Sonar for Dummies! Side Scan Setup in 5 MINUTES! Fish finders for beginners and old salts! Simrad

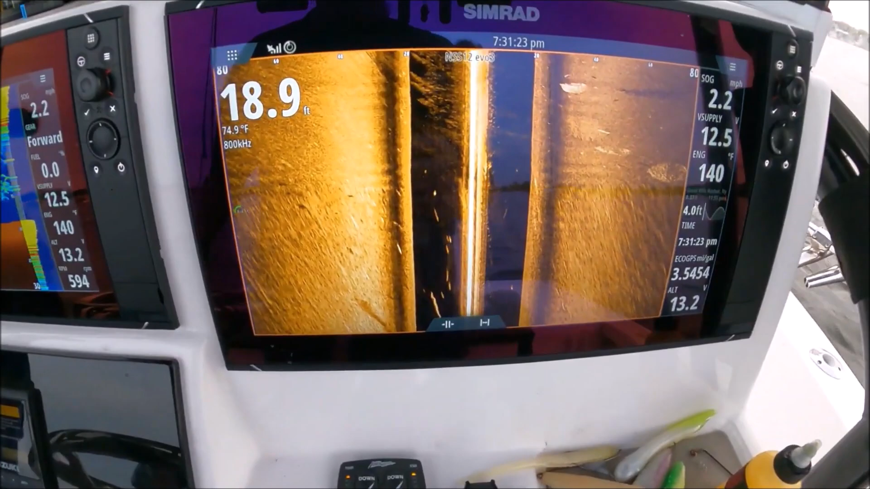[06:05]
On screen: depth 18.9 ft, water 74.9°F
You can see how we started moving. The screen looks different. You see when I was just showing you had to do your setup, it looks blurry like that.
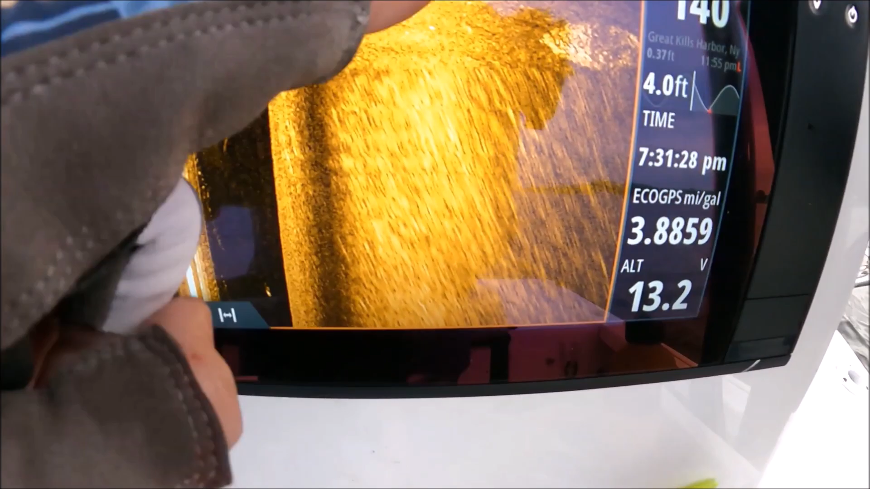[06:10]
Just, that's because we were drifting.
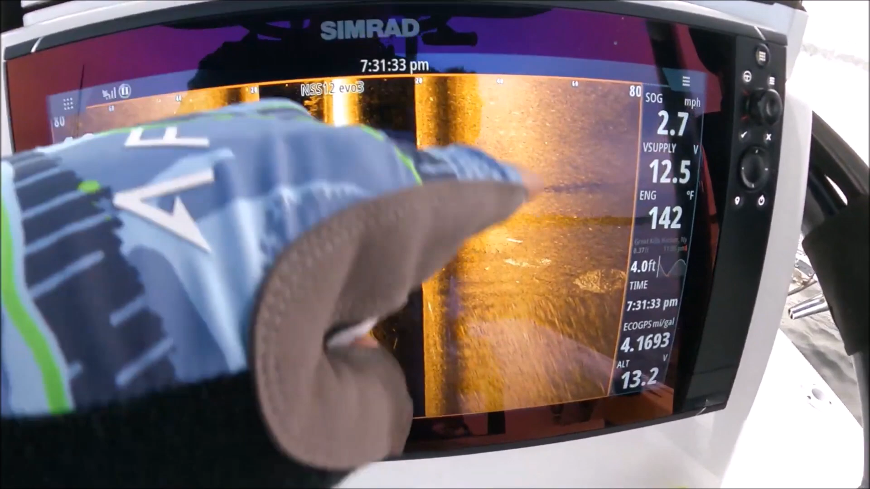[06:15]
On screen: speed 2.7 mph
Once you get the boat moving again, the bottom looks nice and smooth.
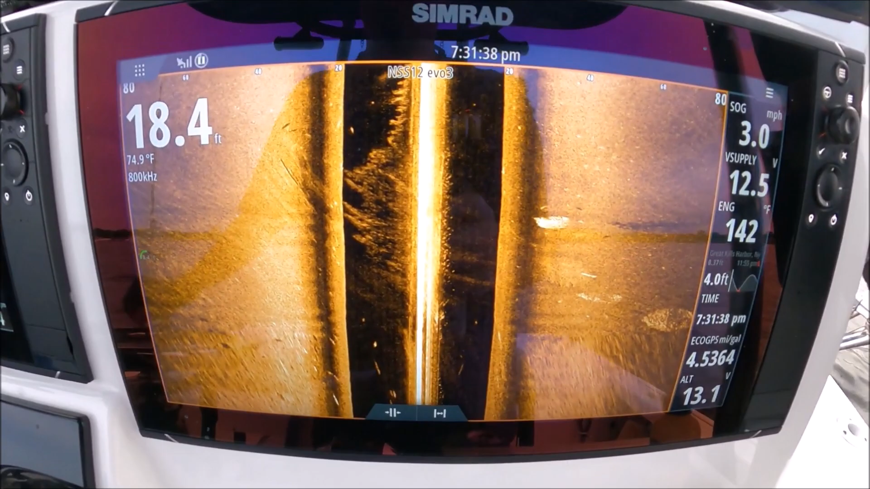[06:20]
On screen: depth 18.4 ft, water 74.9°F, speed 3.0 mph
So if you're drifting and you're seeing these, that's all it is, just because you're drifting.
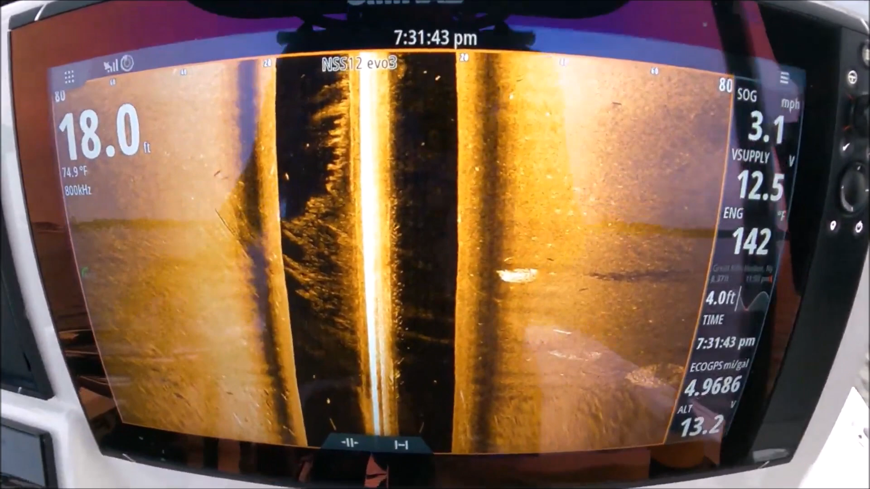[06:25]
On screen: depth 18.0 ft, water 74.9°F, speed 3.1 mph
It's really meant, designed to be the clearest when the boat is moving.
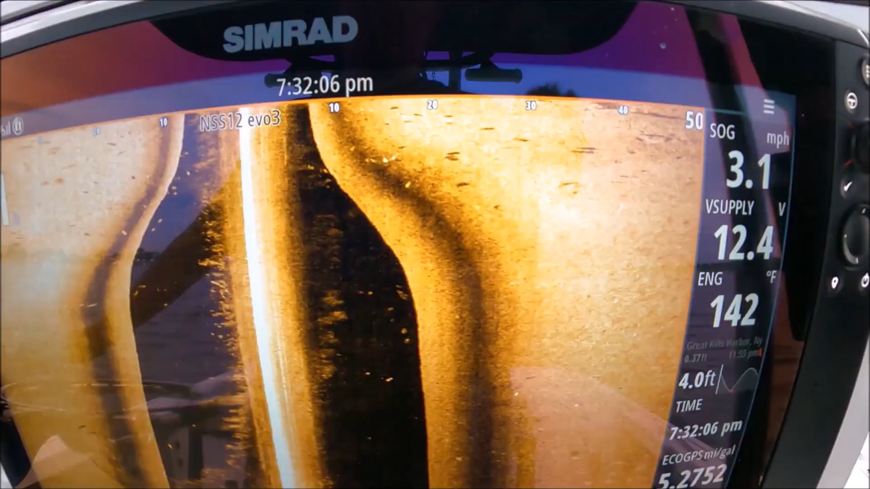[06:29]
On screen: speed 3.1 mph
All those fish.
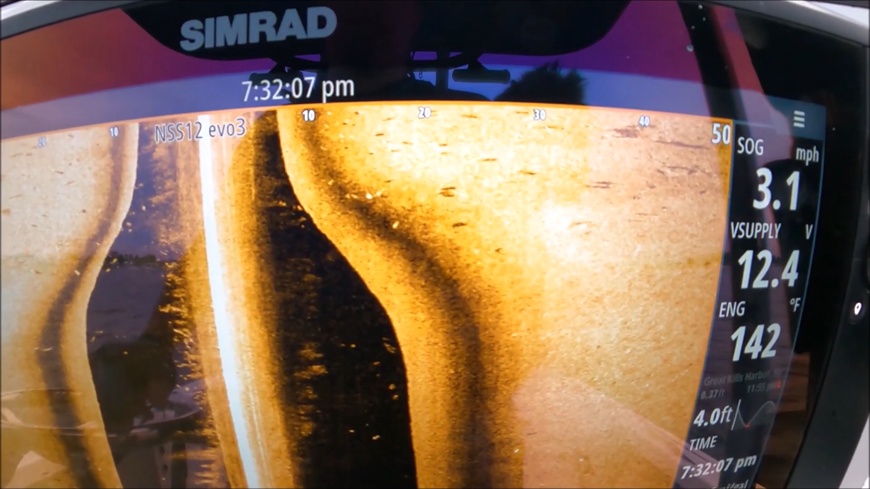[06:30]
On screen: speed 3.1 mph
Up in seven feet of water, man. They're sitting right on top of this hump, Mike.
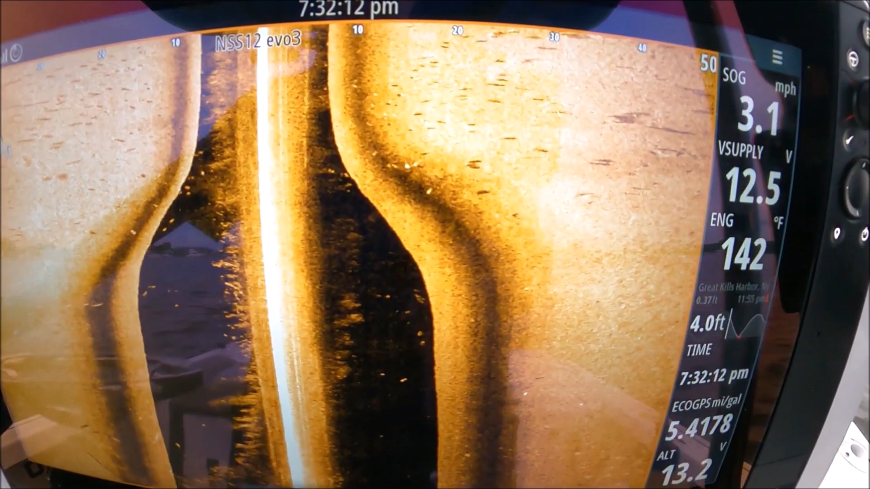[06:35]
On screen: speed 3.1 mph
That shows you how valuable Sidescan is, guys. I see all these fish.